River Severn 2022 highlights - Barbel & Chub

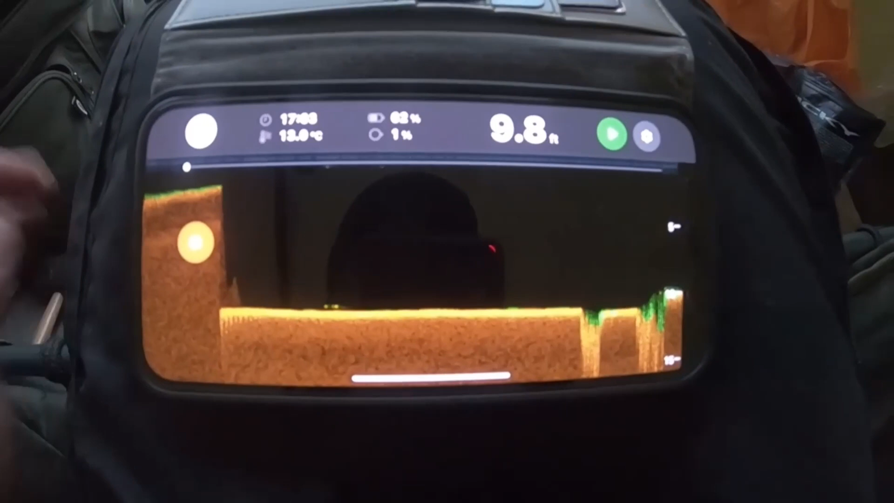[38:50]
This is what I had on my Deeper. So it was about 10 foot, slightly deeper in some places.
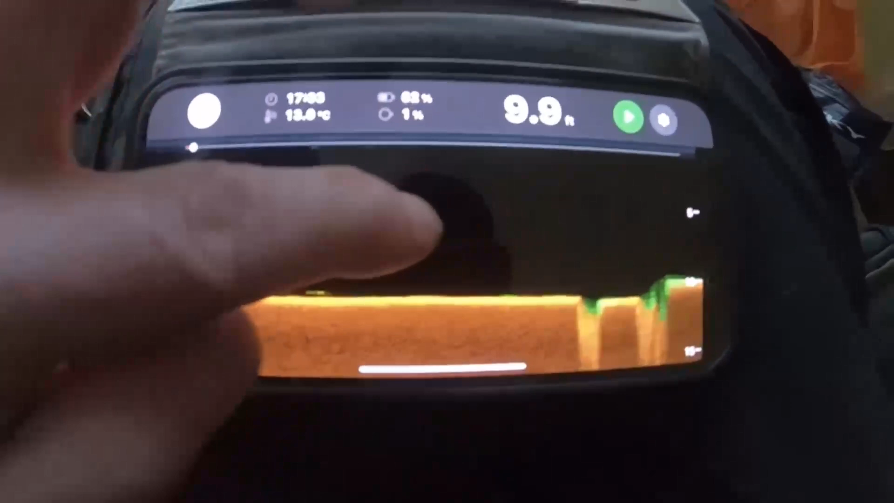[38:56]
Then just here, you can see, this is where it started to shallow up. And this is, you know, just here is where really I'm trying to get that luncheon meat.
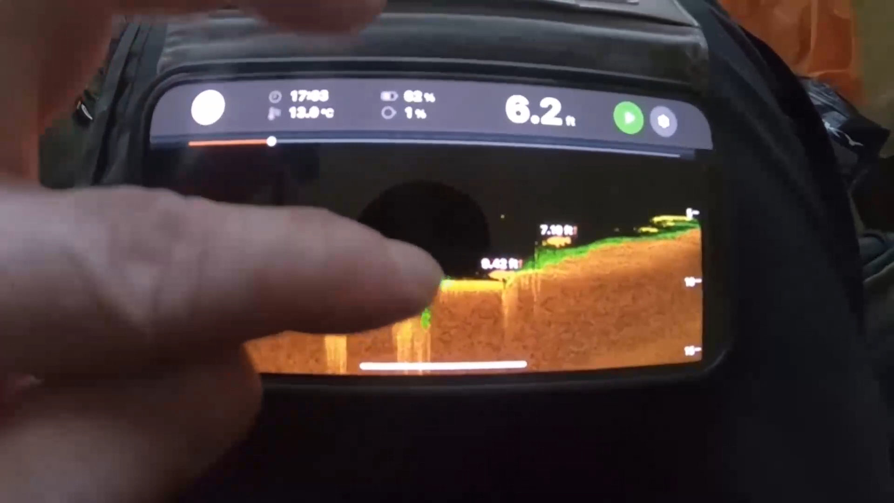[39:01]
On screen: depth 6.2 ft
You can see actually the GoPro saw a few fish there,
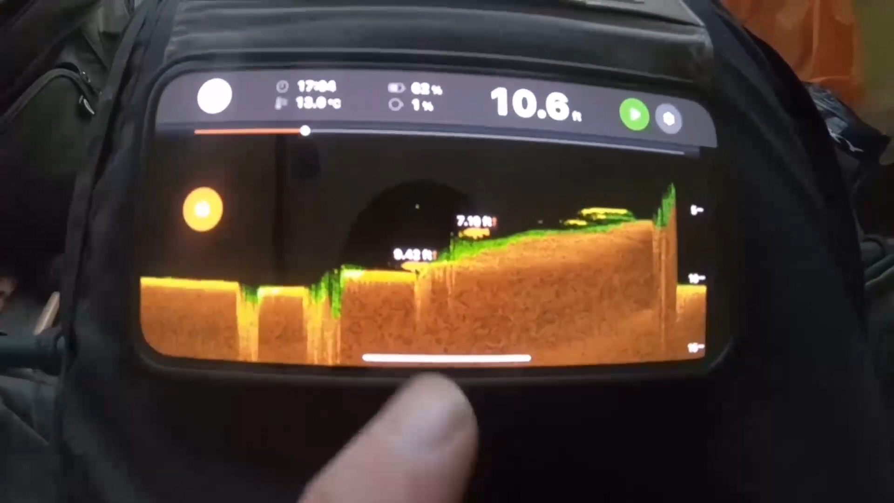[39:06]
and then it comes back up till it gets quite close in.
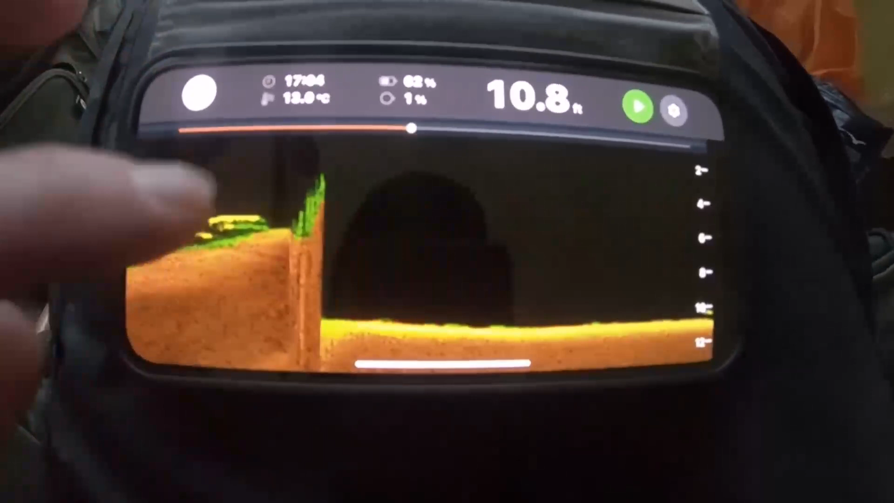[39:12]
On screen: depth 10.8 ft
Then I put it out again, and you can see 10.8 feet, 10.9, and then it looked like there was a few fish on the bottom.
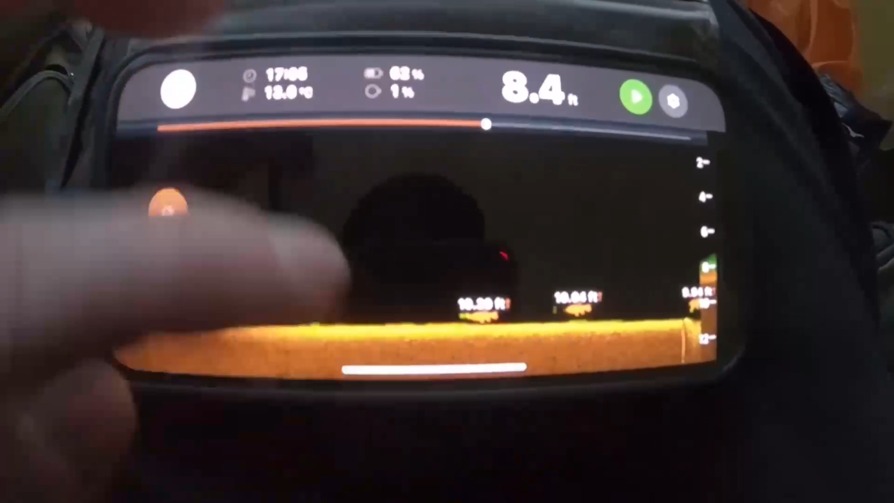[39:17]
On screen: depth 8.4 ft
And then again, brought it in, and you can see.
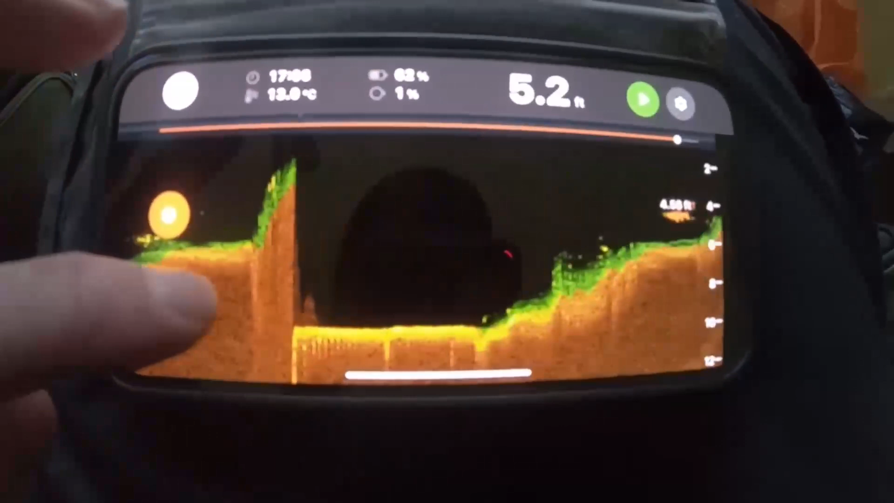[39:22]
On screen: depth 5.2 ft
Then I had a third go, and again, you can see there. And it actually looked like there was some fish up the bank as well. So if it lands here, great. If it lands somewhere along there, that's fine, because I think fish will probably patrol along there.
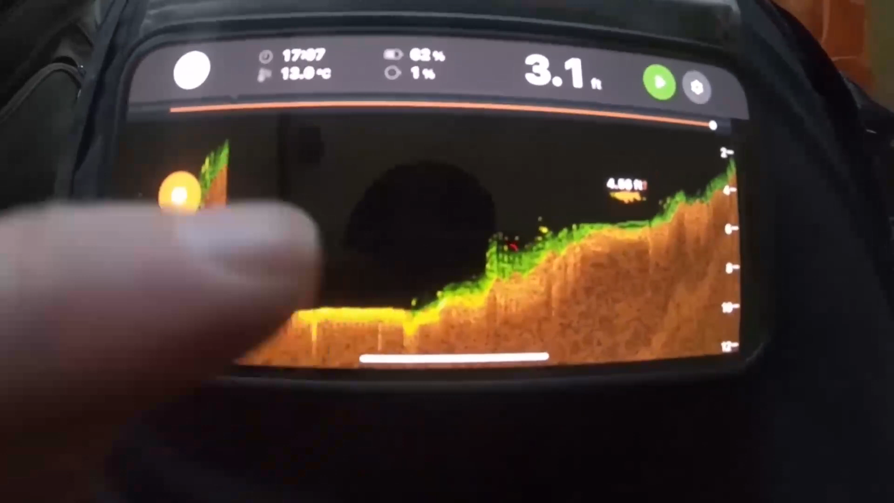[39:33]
On screen: depth 3.1 ft
So yeah, that's one of the good things about a Deeper.
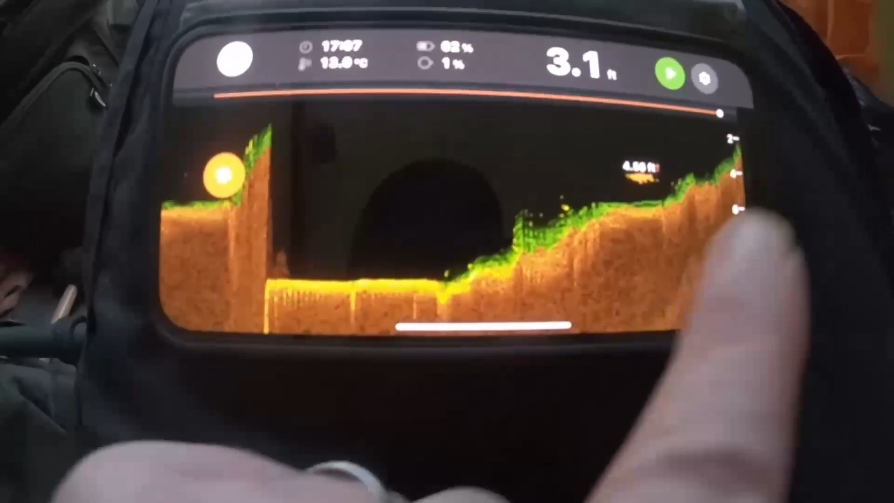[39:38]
On screen: depth 3.1 ft
You can find where the drop off is and where it sort of levels out. Oh, looks like we might have a fish already.